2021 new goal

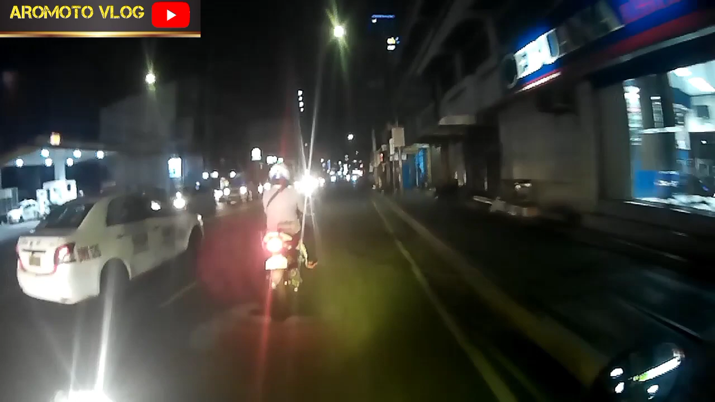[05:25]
yeah gilid ka autoblain ka dito na tayo may nakita kasi tayo yung may helmet camera baka mamaya motoblogger sya gago
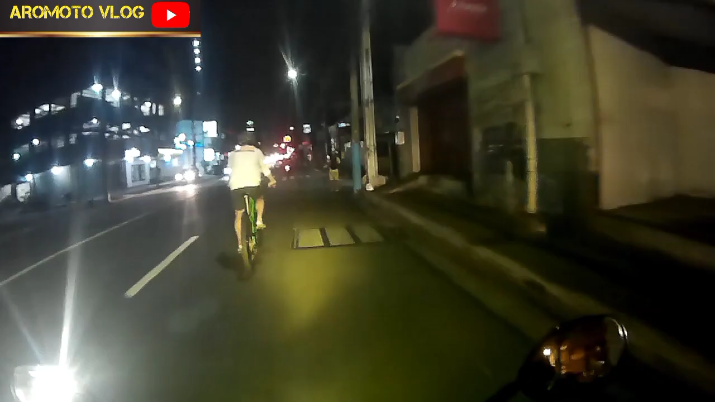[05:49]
diba baka mamaya motoblogger din sya katulad ko ha